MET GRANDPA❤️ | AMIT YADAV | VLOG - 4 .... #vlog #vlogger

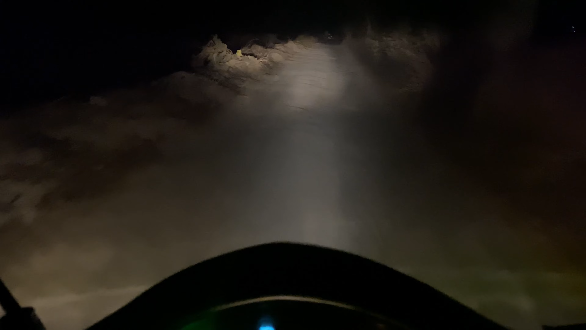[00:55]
मेन हाईवे तो छोड़ दिया हम लोगों ने अब यहाँ से रोड देखो ये 3 या 4 किलोमीटर के बाद मेरा मतलब कि गांव पड़ता है। और ये रोड देखो भाई ये बनता है और भाई कम से कम 4 या 5 महीने चलेगा उसके बाद तुरंत टूट जाता है।